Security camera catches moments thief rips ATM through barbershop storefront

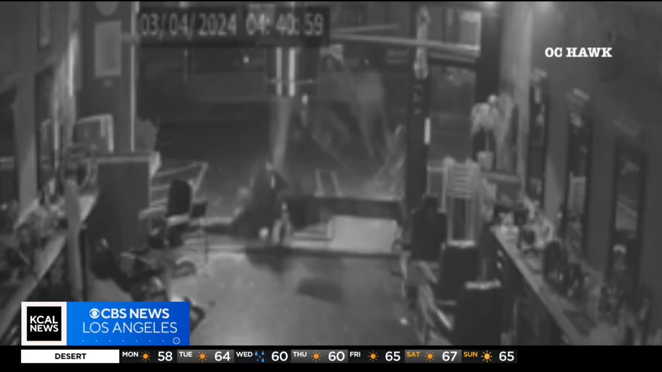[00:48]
but by then he'd seen his store video and the mess caused by the thief who wrapped toe straps around the ATM, gunned the engine, ripping the ATM from the bolts in the ground to get it out of the building.